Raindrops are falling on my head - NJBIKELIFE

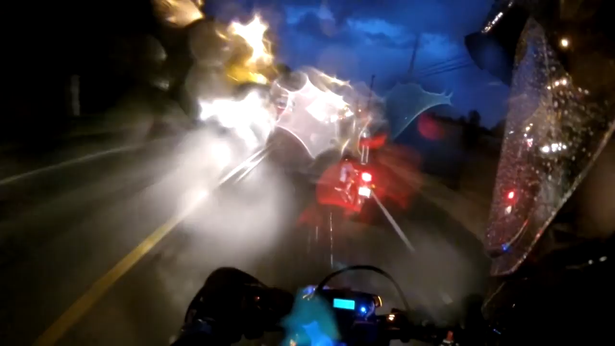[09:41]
Wash. This sucks. The GoPro is still going. Hopefully it doesn't get too wet. Oh, that bump hurt. Oh, it's windy. It's raining.
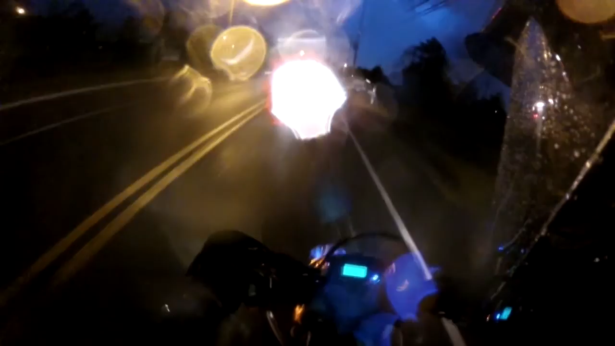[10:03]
This sucks. I wish I had windshield wiper on my visor. Can't see anything. Oh man, this is terrible. Why did I go out? Why did I go out?